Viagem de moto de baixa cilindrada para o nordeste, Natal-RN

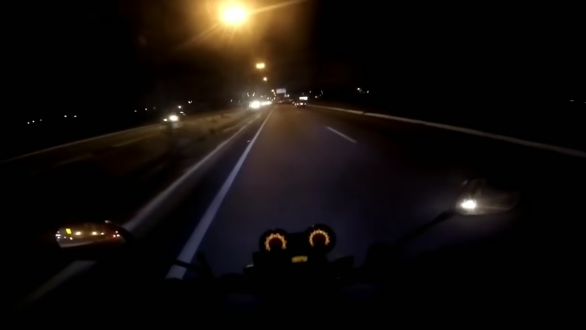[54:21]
Aracaju, SE. Turismo de lazer. Tá escrito lá na placa, ó. Beleza, pessoal? Então, cheguemos. Agora é o seguinte, rapaz. Agora é o seguinte, agora vai ser umas 19 e pouco agora. Vamos procurar agora a pousadinha agora. Procurar agora um hotelzinho pra ficar 2 dias, certo?
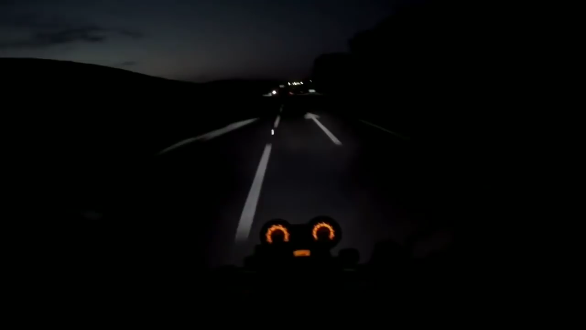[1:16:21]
Ali, passei agora. Não passei lá, porque, galera, primeiro, a placa completamente preta. Sujeira, certo? Muita sujeira, não ia dar pra ver. E já que tinha divisa de estados, foi o seguinte, era um pouquinho mais pra frente e tava, galera, tinha uma comunidadezinha assim pra cima.
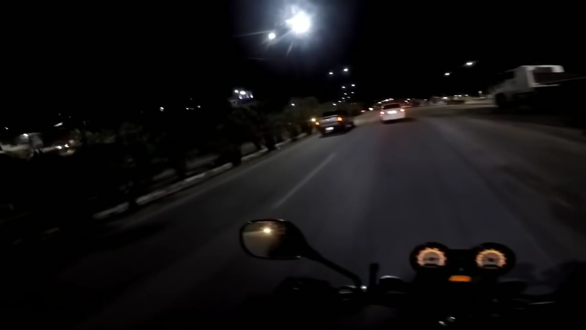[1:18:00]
Tem um monte de motoboy. Mototáxi, ó. A cidade aí é grandinha, hein?
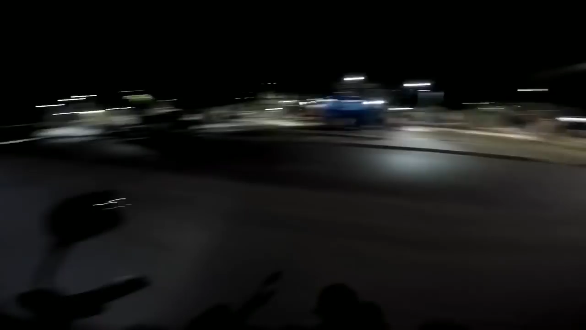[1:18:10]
Certo, rapaziada? Falta 36 km pra chegar no em Recife. Falta 36 km.
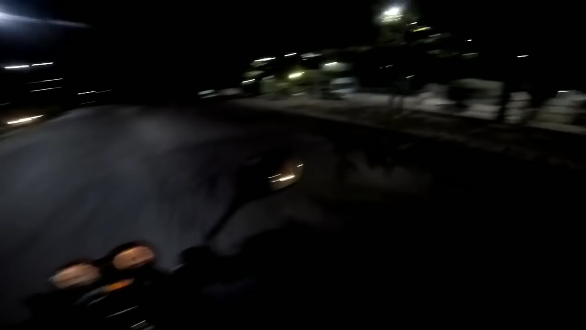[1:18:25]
Olha aí como é que estão aqui, ó. A cidade aí, ó.
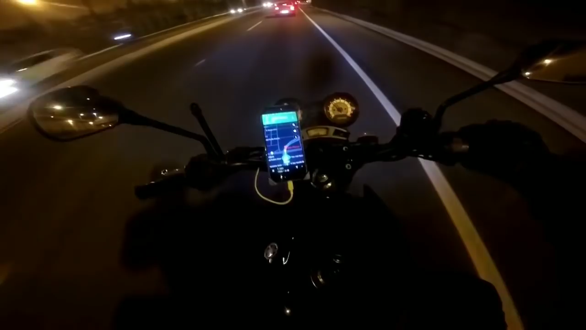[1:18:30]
Chegamos aqui, marcou João Pessoa, ponto zero aqui. Não sei se é aqui, o que é aqui, né? Se aqui é o centro, acredito que seja.